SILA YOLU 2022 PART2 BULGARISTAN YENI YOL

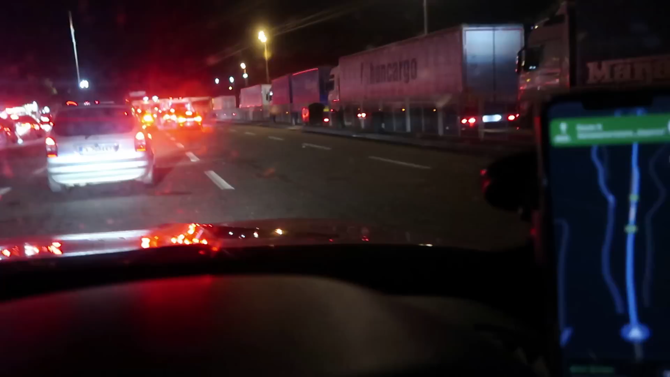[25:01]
Sıra çok yok. Sıra aynen, sıra çok yok. 3 tane gişe çalışıyor. Umarım görüyorsunuz da, tam tutamıyoruz ama
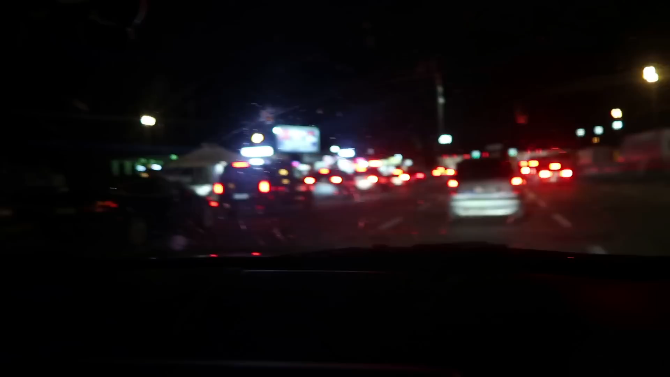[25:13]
3 tane gişe çalışıyor ve de tahminime göre 15 tane araba var şu saat itibariyle. Sol açık mı? Yok, şey ne diyor, beni mi arıyorsun? Ha? Binet alacak mısın? Binet alacağız ya da şimdi sırayı kaybetmek istemiyorum. Şey al, yöncü sürsün ya. Yok, ben de alırım.
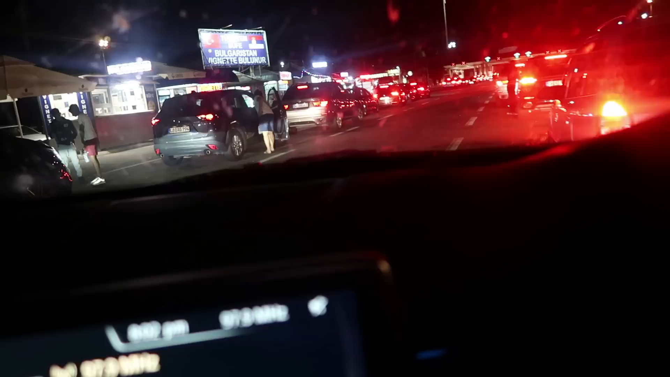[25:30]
Öyle devam ediyoruz. Arkadaşlar, Sırbistan sınırını 15 dakikada geçtik. Yani çıkış Bulgaristan'a giriş.
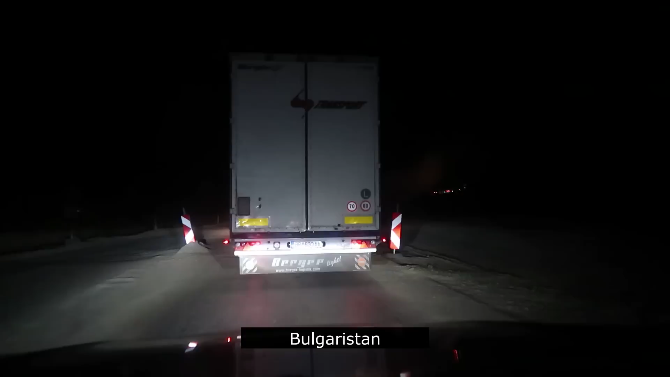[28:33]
Sanki hani okul önleri olur ya, böyle tümsekler yani. Mesela düşün, şu koskoca tır patlasa tekeri, adam ne yapacak şimdi? Evet. Ya o değil yani, bir düzen, bir tarafı yaparsın, böyle iki arabalık bir yer. Çukur var, dikkat. Ondan sonra öbür tarafını yaparsın. Öbür taraf da kötü, bu taraf da kötü.
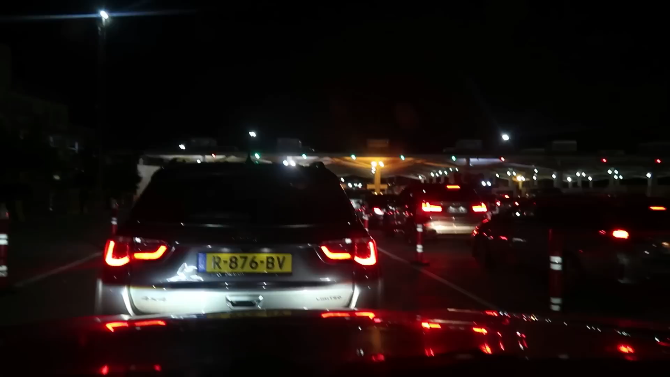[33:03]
Şöyle göstereyim size. Hani Türkiye yazısı nerede? Öbürüydü. Gereken var. Ha, olamaz, ben geri gideceğim. Türkiye yazısı olmaz olmaz. Aa, ezan sesi geliyor valla. Valla arkadaşlar, giriş Türkiye'nin giriş sırası da bu. Tahminime göre yani herkesin kaç tane lane açık? 1, 2, 3, 4, 5. 5 tane gişe açık. 15 tane araba var her gişede en fazla. Yani tarih itibarıyla sağ salim geldik. Rahat artık geldik. Rahat da geldik.